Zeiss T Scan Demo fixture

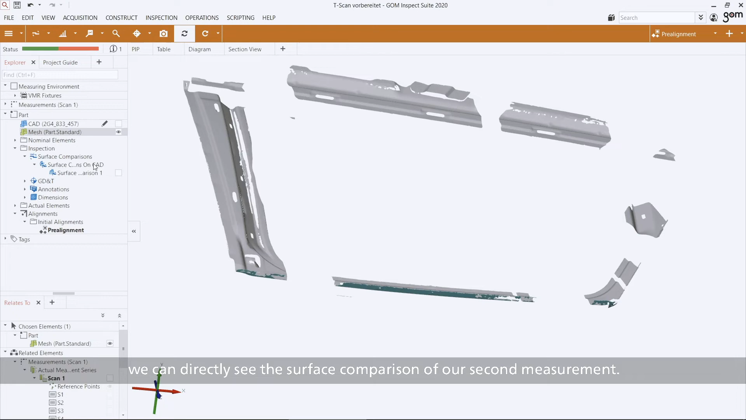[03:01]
After recalculating the project we can directly see the surface comparison of our second measurement.